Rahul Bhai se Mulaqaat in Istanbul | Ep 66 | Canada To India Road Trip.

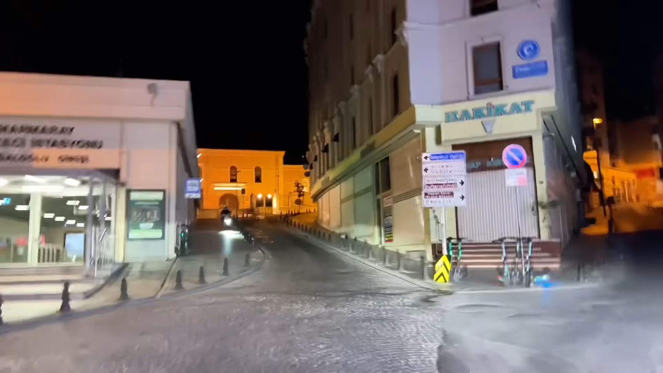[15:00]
हाँ सर के सी इधर ईरान एम्बेसी इधर ही ऊपर जाके, अरे दिखाई दो ईरान एम्बेसी कहाँ पे है, राइट में जाएगा ये रास्ता।